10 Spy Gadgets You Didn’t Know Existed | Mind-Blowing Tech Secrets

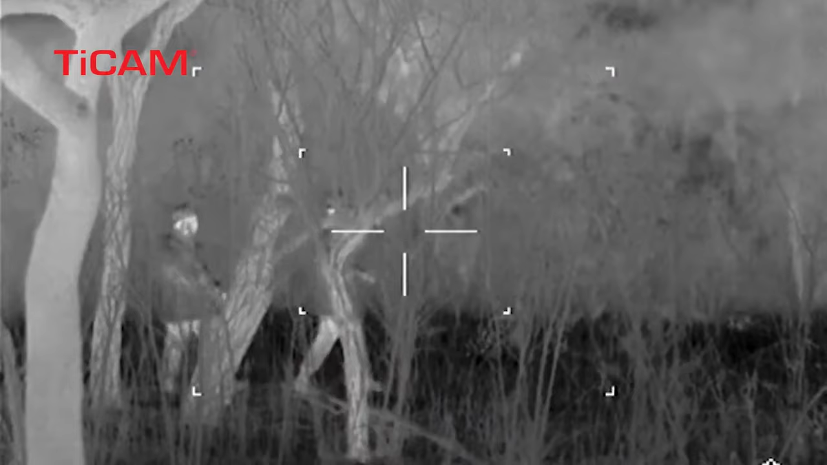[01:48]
Familiar to both movie lovers and gamers, the Tie Cam 90 is a compact thermal imaging device with a weight of 7.4 ounces.
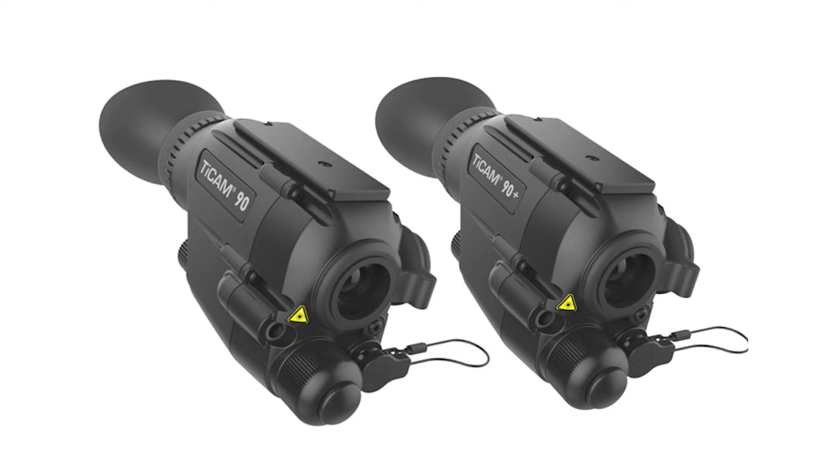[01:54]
Functioning for up to 4 hours on a single AA battery,
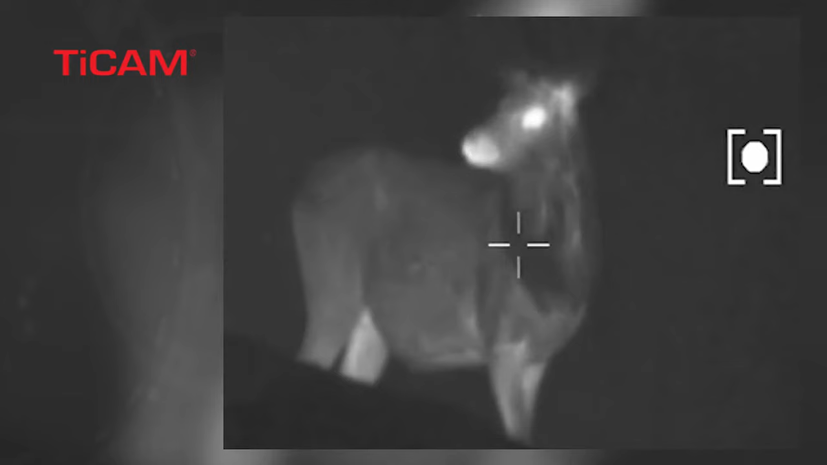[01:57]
this thermal imager is adaptable and easily attached to a helmet. Boasting a 40-degree viewing angle,
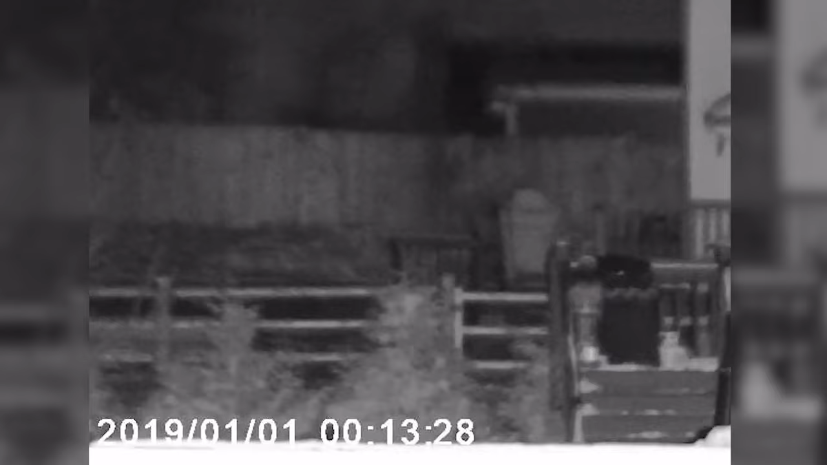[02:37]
With a range of 1640 feet in total darkness,